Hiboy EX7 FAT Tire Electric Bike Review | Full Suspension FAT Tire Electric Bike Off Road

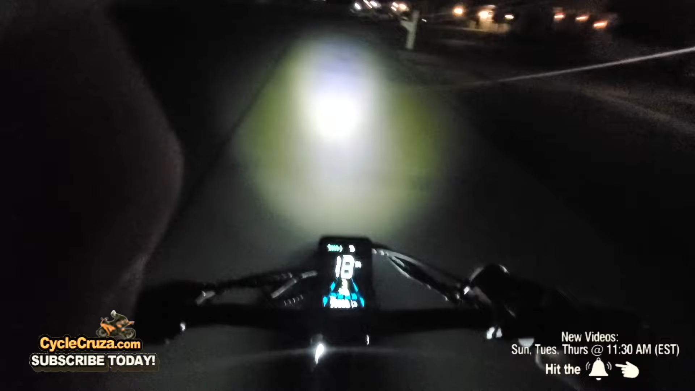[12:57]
bright nice lights up the road at night i love the rack here this rack can accommodate up to 110 pounds of cargo you can put on here and this bike will